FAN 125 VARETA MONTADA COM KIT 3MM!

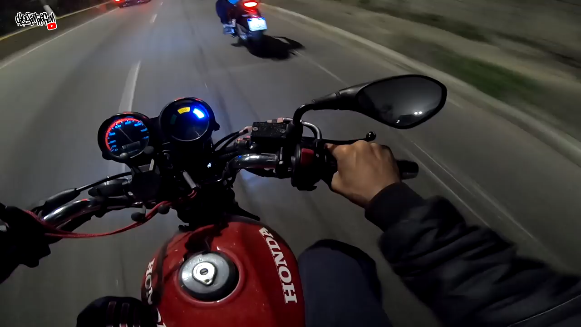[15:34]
Mano, essa moto tá falhando até umas horas Ficaram pra trás já Ali não tem retrovisor Esse aqui quase que não tem também Eita, lasqueira Não pode tomar multa de retrô nessa moto não Não pode tomar multa nenhuma